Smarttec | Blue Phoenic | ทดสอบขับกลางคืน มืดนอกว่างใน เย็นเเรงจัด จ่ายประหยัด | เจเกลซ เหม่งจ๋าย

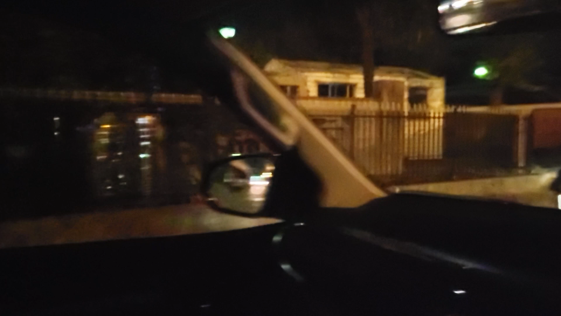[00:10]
ครับอันนี้ถ่ายอยู่ในรถตัวเอง ถึงติดฟิลม Smart Text นะครับ รุ่น Blue Phoenix
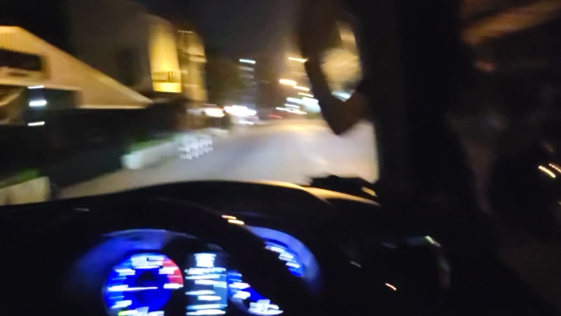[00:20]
พึ่งเสร็จเมื่อกี้เลยแล้วกับบ้าน ให้ดูนะครับก็ในซอยที่บ้างก็ค่อนข้างมืดครับ เดี๋ยวเราจะวนกับมาเข้าสอยนะครับ
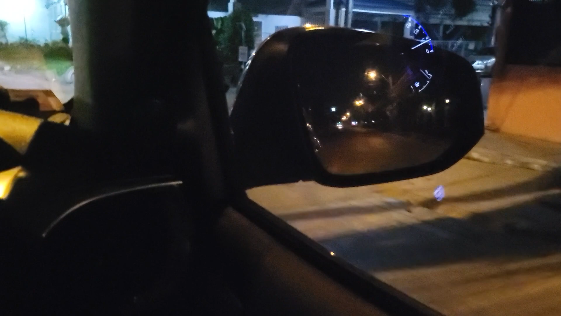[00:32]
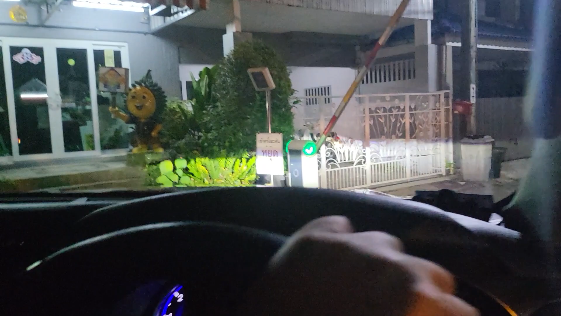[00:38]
ผมว่าชัดนะครับ คมชัดนะครับกังคืน บ้านหน้าผมติด 40% ครับ ด้านข้างผมติด 60
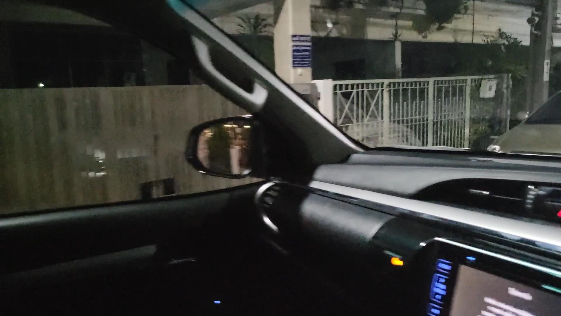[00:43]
% นะครับนี่ครับ ให้เห็นเลย 46% เป็นอย่างนี้ฟังนี้ อ่า 360 ดู ถนน ข้าง ๆ ครับ
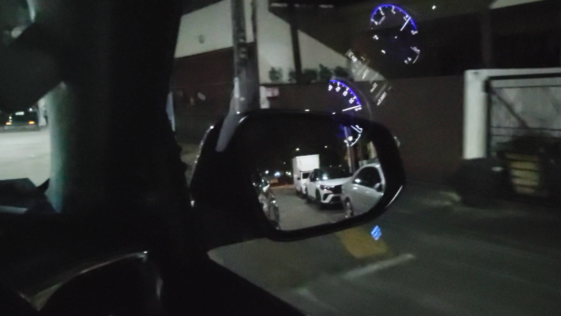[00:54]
ขับง่ายครับมืดนอกสว่างในจริง ๆ ครับSmart Text ครับ Blue Phoenix